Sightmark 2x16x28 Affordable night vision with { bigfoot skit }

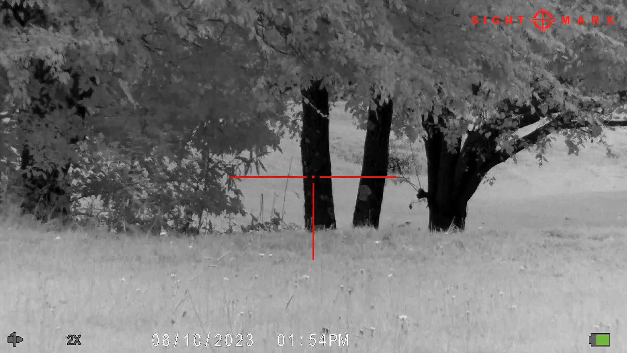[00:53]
It makes everything look like it's been snowed on. I really like this one. The clarity is awesome. And right here I'm going to switch into green mode. I think the green mode is pretty cool. It's not as good as the daytime night vision, but there's just so much green hue. Maybe it'll grow on me.
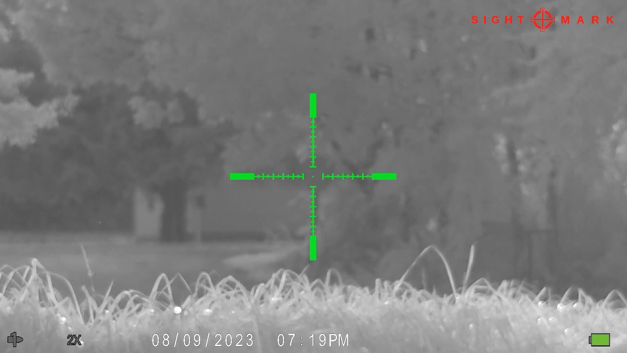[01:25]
So this is what it looks like facing towards, you know, like the glowing sky in night vision, daytime.
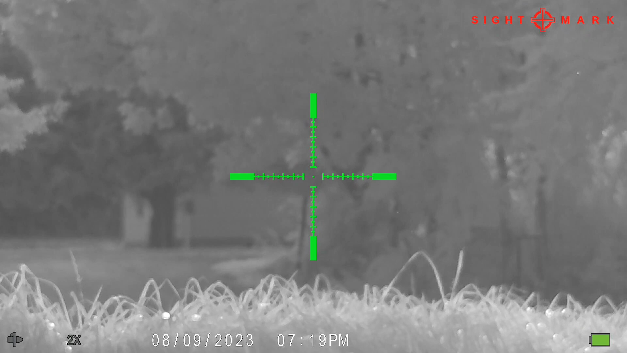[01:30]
The clarity on it's really nice. But anyways, it's just beautiful footage. This thing shoots great. I don't know why anybody needs more than 1080p.
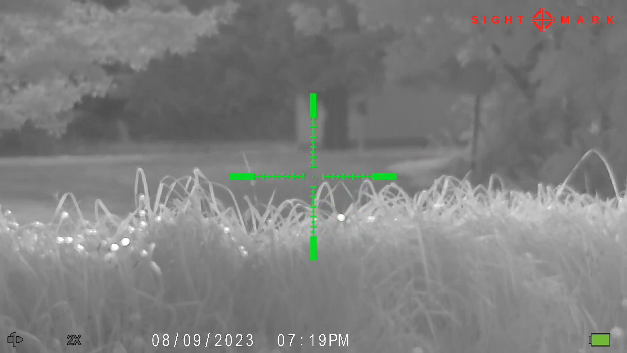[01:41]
I mean, to me, you can have 4K if you want it. Not everybody can see 4K.
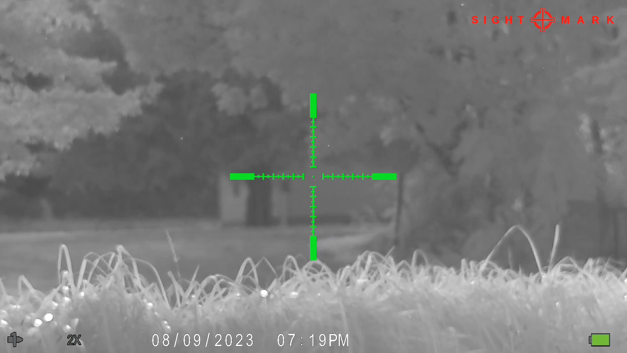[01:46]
So I think 1080p is plenty.
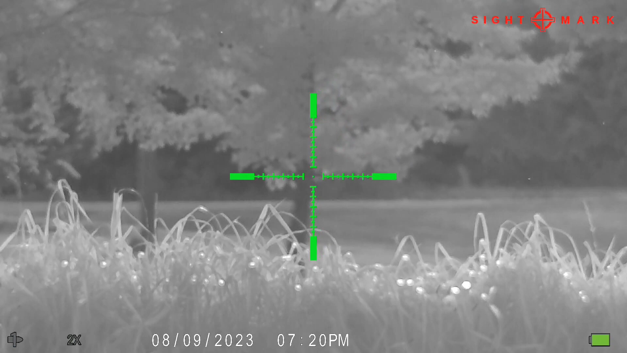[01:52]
And I'm going to add one more clip right here. It's about 325 yards up on top of the hill.
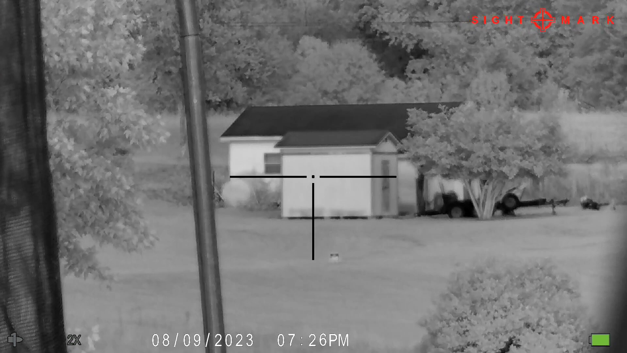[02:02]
And just a second, I'll move it up to 4. There's 4. There's 6. There's 8.
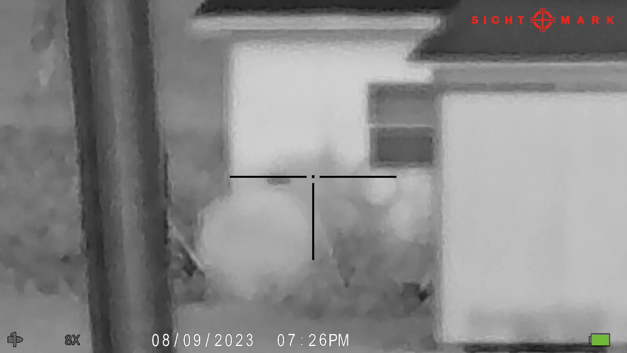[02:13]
It starts to fall apart a little bit here.
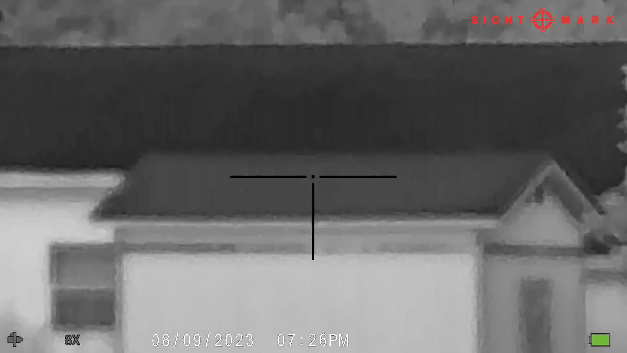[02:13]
There's 10. 12.
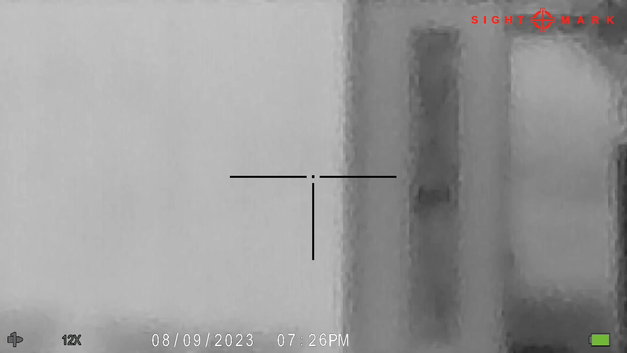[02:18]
And it's really falling apart. And just a second, there's 14.
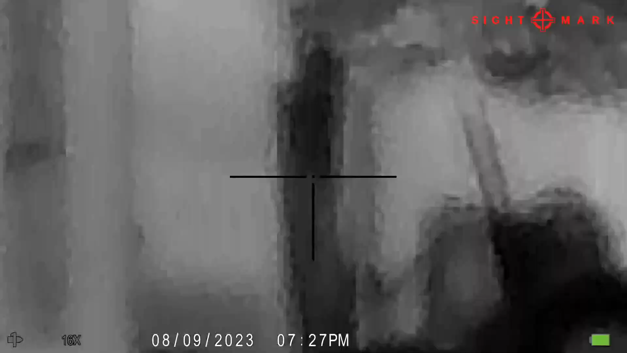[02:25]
And 16 times. It's just too blurry up there.
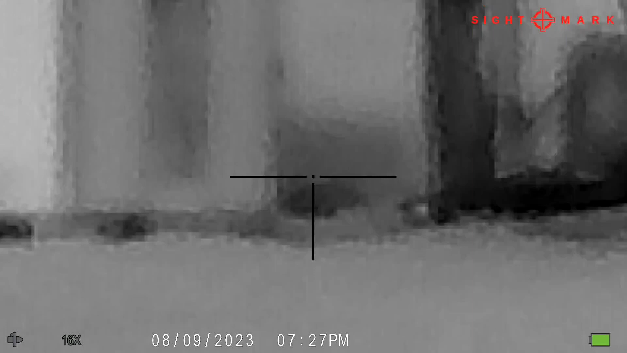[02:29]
I'm not sure that you could still make a pig shot right there. But right about there is where it's best. 8 and below, in my opinion, at that distance. And the reticles there, you can change the reticle. I'm in black. But you could be blue, green, red, orange, pink. And a few other colors. But you can change the reticle too. There's like 9 different reticles you could use. Different styles.